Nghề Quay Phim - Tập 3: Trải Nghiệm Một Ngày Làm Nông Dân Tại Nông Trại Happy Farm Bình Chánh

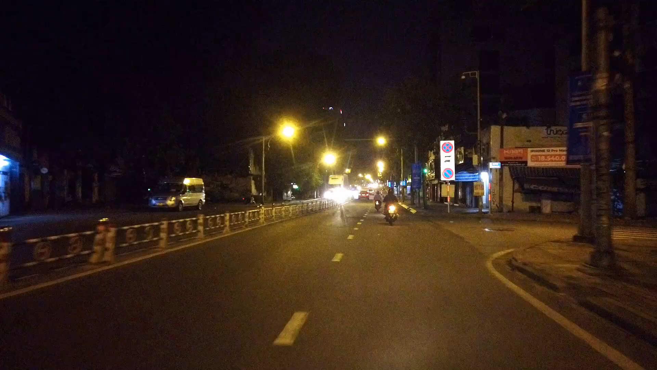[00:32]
Khu vực này là khu vực Cầu Địa Nghè, bên đây trái là Thảo Câm Viên Sài Gòn. Công ty du lịch hẹn 5h thì bây giờ cũng tranh hủ để mà đến đúng giờ.